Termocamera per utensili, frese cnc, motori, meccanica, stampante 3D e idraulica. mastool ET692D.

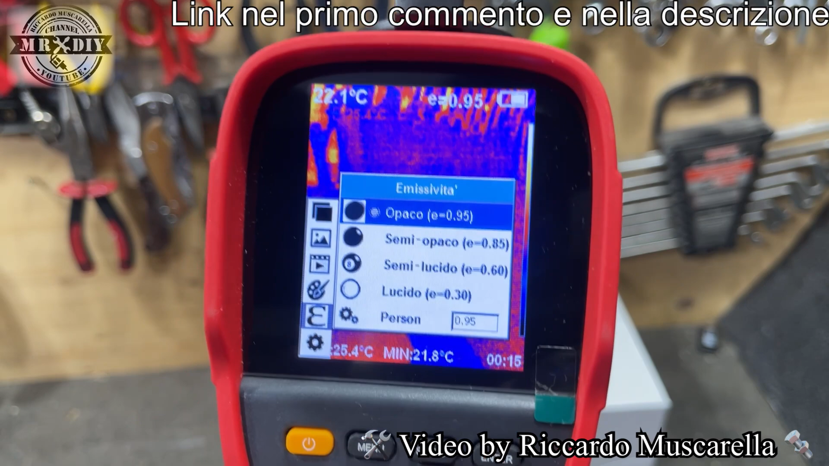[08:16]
On screen: min 21.8°C
personalizzato e andare a modificare ma per adesso lasciamolo comunque così su 95
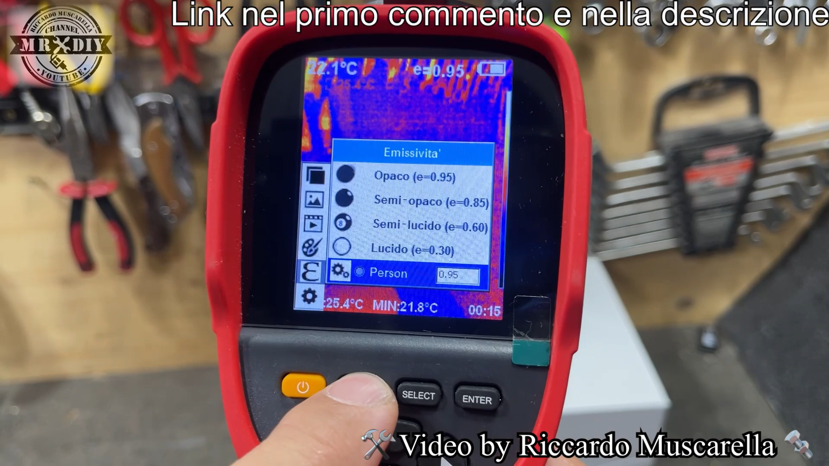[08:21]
On screen: min 21.8°C
che diciamo che si presta per il 90 per cento delle varie superfici che si possono
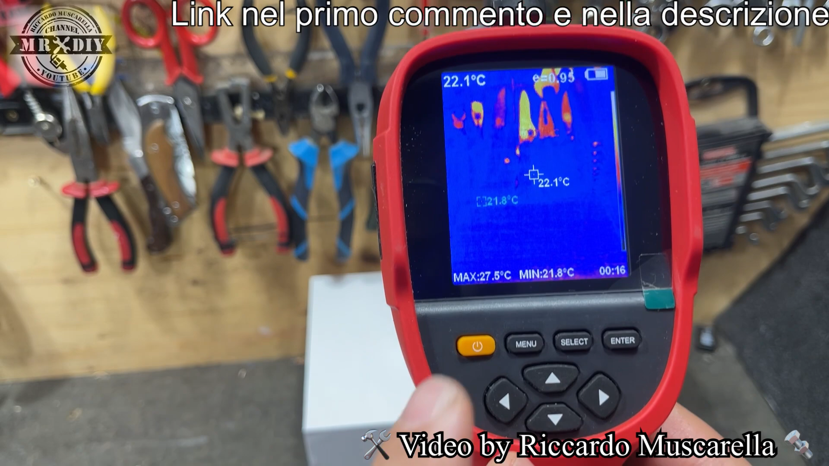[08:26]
On screen: spot 22.1°C, max 27.5°C, min 21.8°C
analizzare con la termocamera sempre navigando all'interno del menu abbiamo la possibilità di vedere le varie immagini quindi tutte le foto che sono state scattate
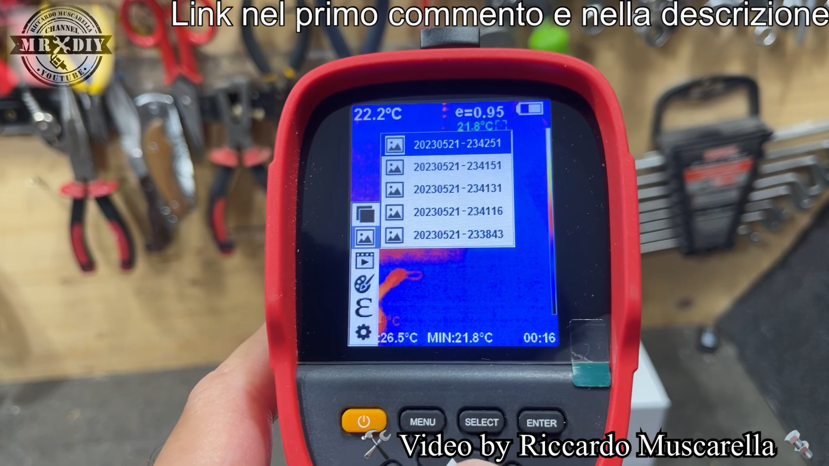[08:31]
On screen: spot 22.2°C
ecco questo è l'esterno di un palazzo questo è un nido non si vede benissimo questo esterno di un altro
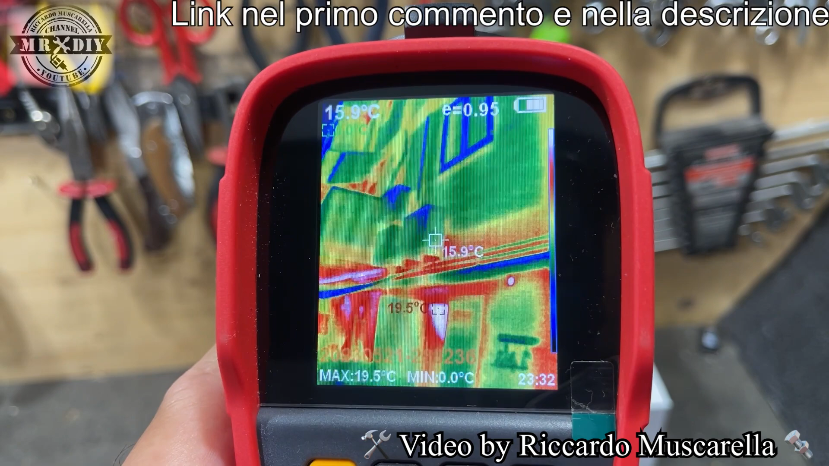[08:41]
On screen: spot 15.9°C, max 19.5°C, min 0.0°C
palazzo poi vedete la differenza dell'esterno del palazzo utilizzando i colori oppure utilizzando
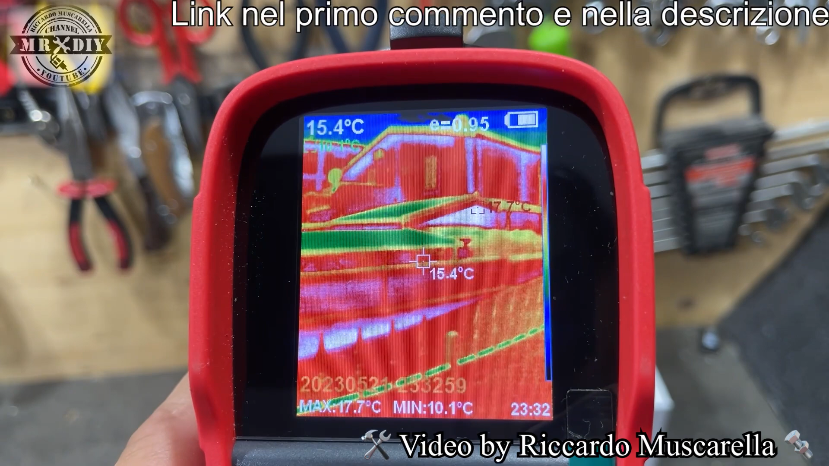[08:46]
On screen: spot 15.4°C, max 17.7°C, min 10.1°C
la gamma con il bianco e nero in questo modo riusciamo a capire molto meglio dove abbiamo la
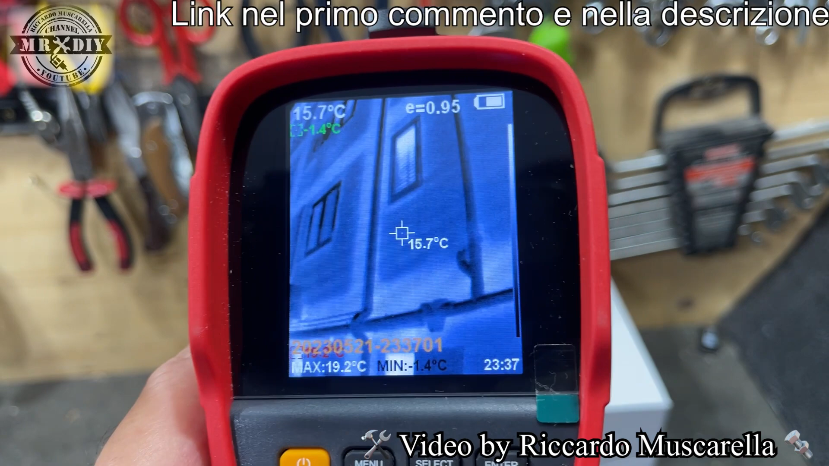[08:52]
On screen: spot 15.7°C, max 19.2°C, min -1.4°C
temperatura più alta dove abbiamo la temperatura più bassa andiamo ancora verso destra questo
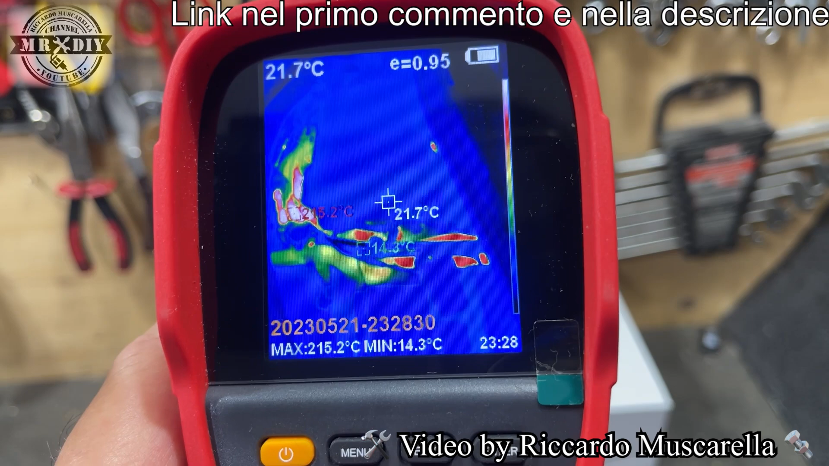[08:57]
On screen: spot 21.7°C, max 215.2°C, min 14.3°C
è lo scarico di una macchina questo è il motore ho fatto anche dei video questo è il vano
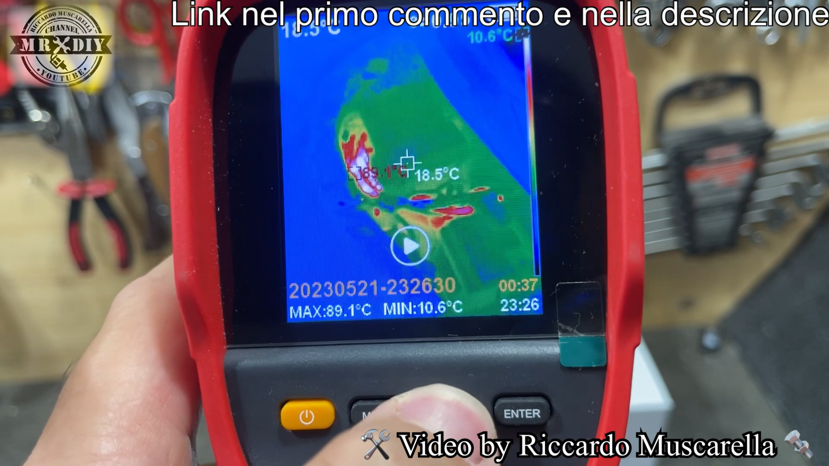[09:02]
On screen: spot 18.5°C, max 89.1°C, min 10.6°C
motore acceso quindi quello che avete visto poco fa fotografato e adesso vi faccio vedere che
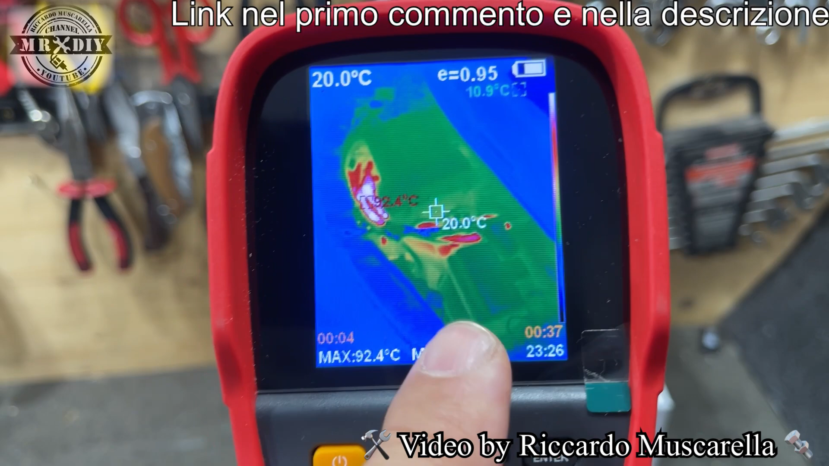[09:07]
On screen: spot 20.0°C, max 92.4°C
spostando la termocamera ecco vedete si va adattando mettendo in risalto i punti più caldi di
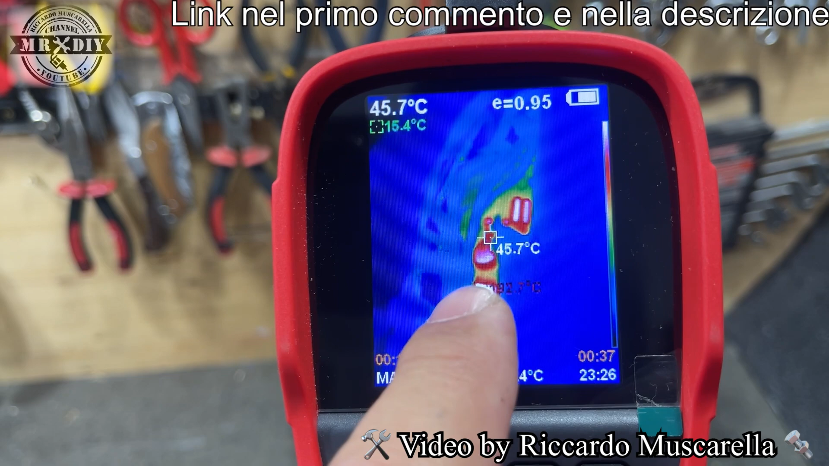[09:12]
On screen: spot 45.7°C
maggiore interesse ma se necessario spostando leggermente la termocamera ci darà una panoramica
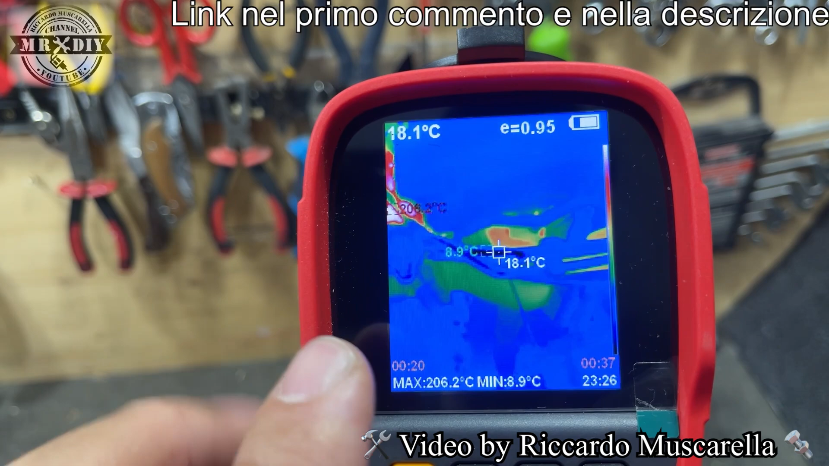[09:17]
On screen: spot 18.1°C, max 206.2°C, min 8.9°C
come vedete in questo caso indicandoci anche le altre temperature quindi si adatta molto velocemente
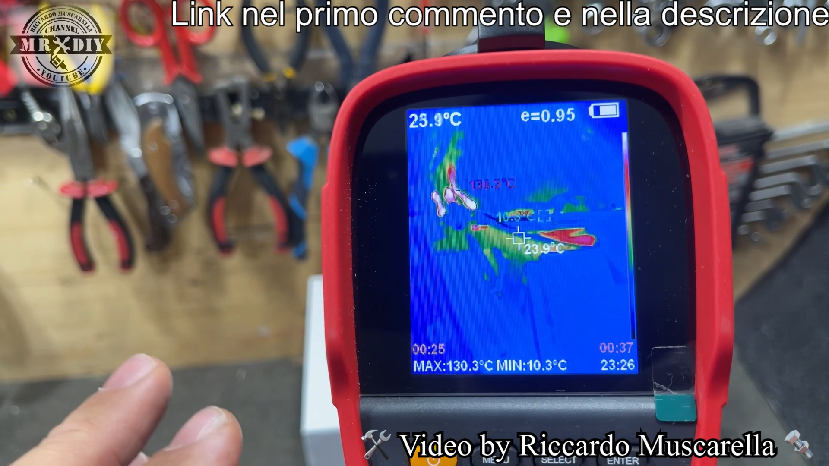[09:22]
On screen: max 130.3°C, min 10.3°C
rispetto a tante altre termocamere qua ci dice che la zona più calda ma avvicinandoci ci dà
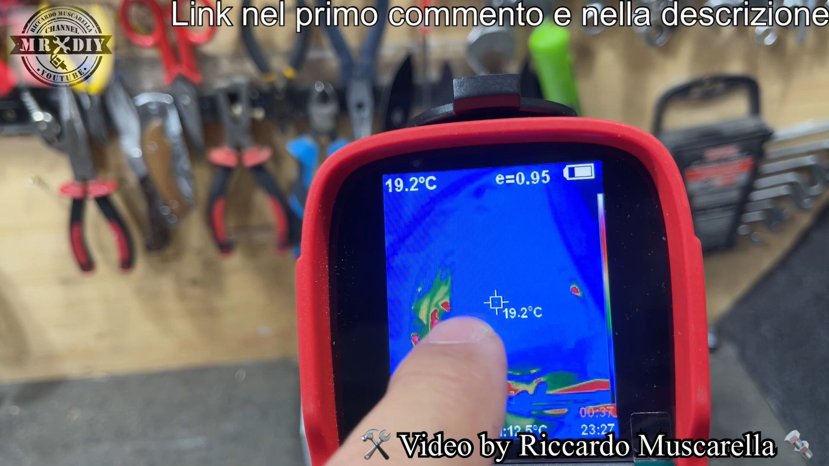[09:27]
On screen: spot 19.2°C
il dettaglio di quale sia la zona effettivamente più calda questo per esempio è una pentola
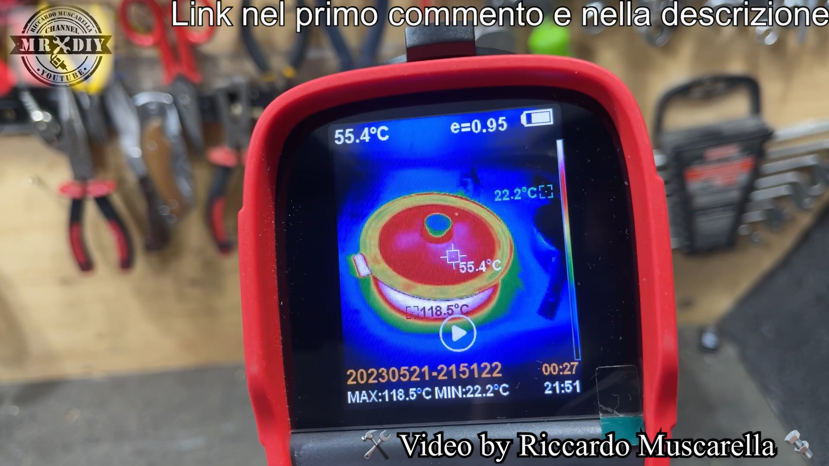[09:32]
On screen: spot 55.4°C, max 118.5°C, min 22.2°C
anzi una padella scusatemi e si vede la differenza di temperatura fra questa che è spenta
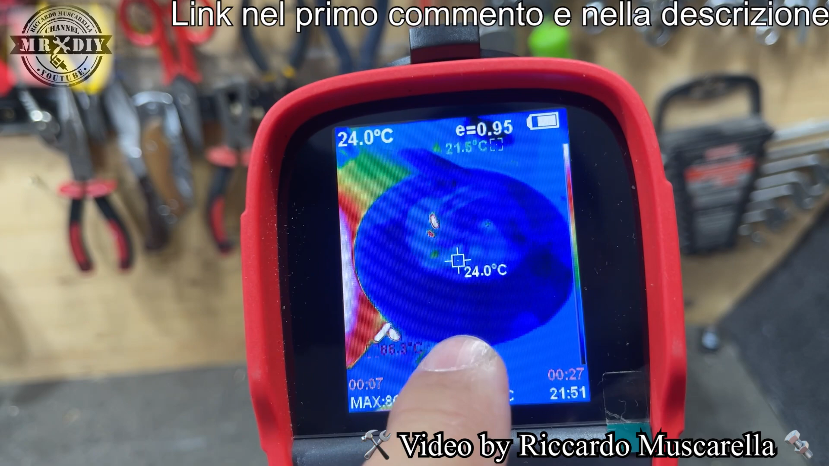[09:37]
On screen: spot 24.0°C
quindi un piano cottura induzione e questa invece che ha il fuoco tra virgolette acceso
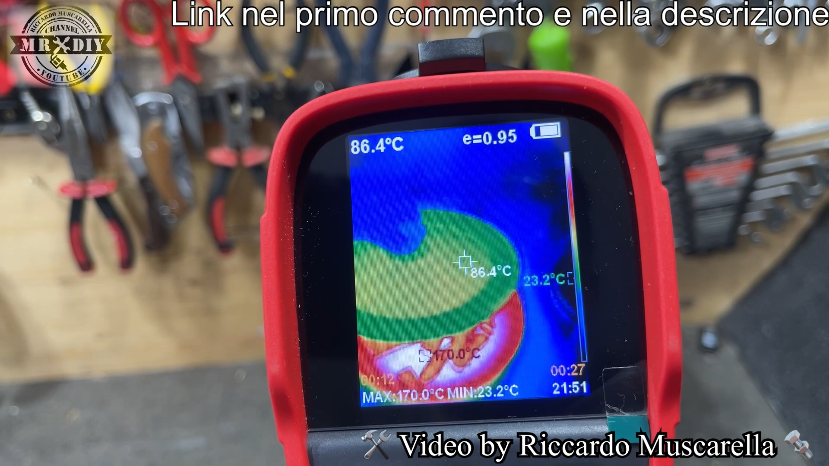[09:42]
On screen: spot 86.4°C, max 170.0°C, min 23.2°C
e si vedono le pietanze all'interno che ancora non hanno raggiunto la temperatura quindi andiamo
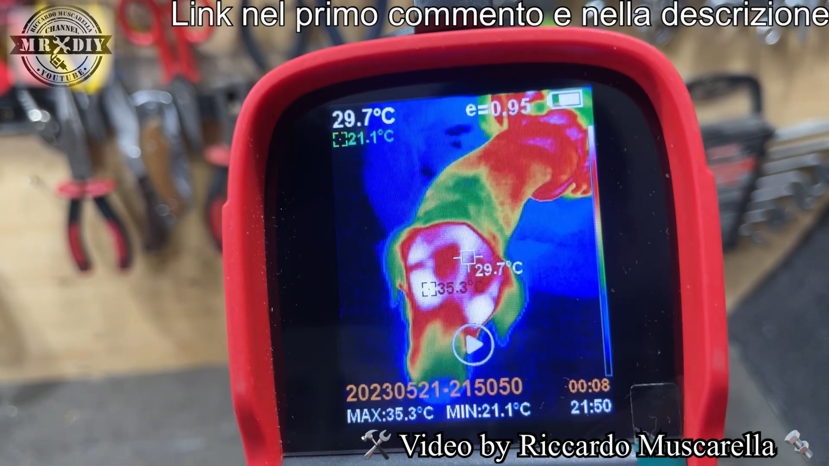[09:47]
On screen: spot 29.7°C, max 35.3°C, min 21.1°C
ancora avanti ok questa per esempio la mia